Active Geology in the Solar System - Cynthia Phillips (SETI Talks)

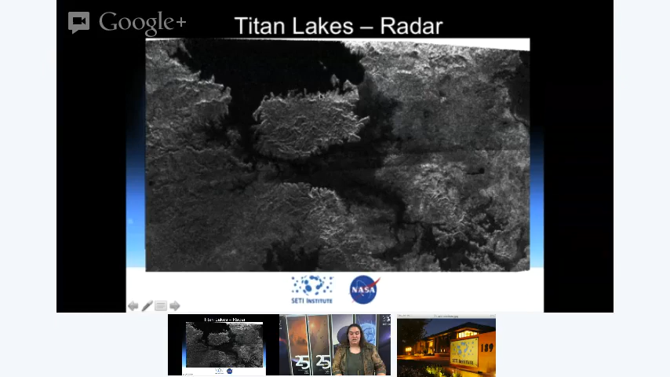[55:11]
So these features up here, these are really smooth. You have these really smooth regions. There's nothing that's that smooth except liquid. There's no way, unless you had, you know, someone took a sheet of glass and spread it across the surface just to fool our radar instrument. No, it's liquid. It's probably liquid ethane or methane. And interestingly, we've seen changes in some of these lakes, seasonal changes.